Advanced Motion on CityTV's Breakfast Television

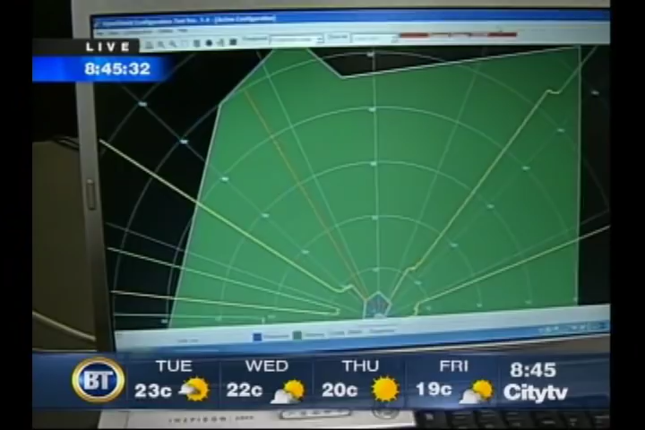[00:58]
That's correct. That would be called muting in technical terms,
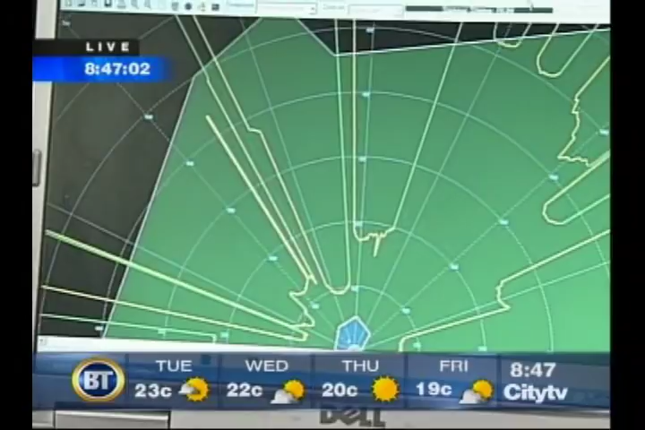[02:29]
So this might be in a different area, in a control room, and you're looking at this and going, okay, we've got Jennifer in an unsafe area yet again. Exactly. Okay.